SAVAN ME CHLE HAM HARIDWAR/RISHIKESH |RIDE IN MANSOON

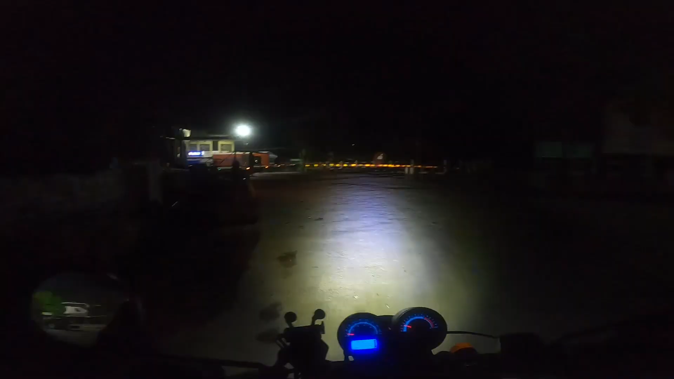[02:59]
हम लोग जैसे ही पहुंचे यहां पर यह बंद हो
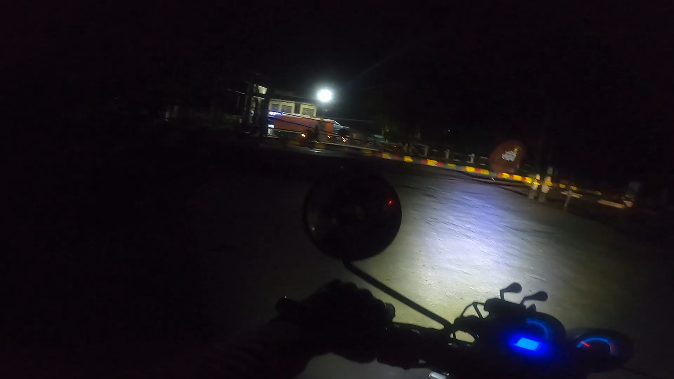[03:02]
गया यार हम पता है हमें एप्रोक्स तीन किलो मेटर लंबा जाना पड़ेगा
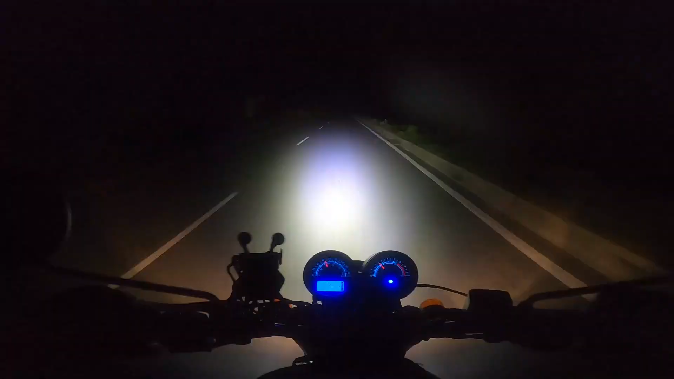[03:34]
यह दूर किसी घरों की लाइट्स दिख रही हैं यह रास्ता विल्कुल सून सान है अब एक घर आया तो अभी हम लोग गाईज यह पूर्वांचल एक्सप्रेस की वे की नीचे से गुजर रहे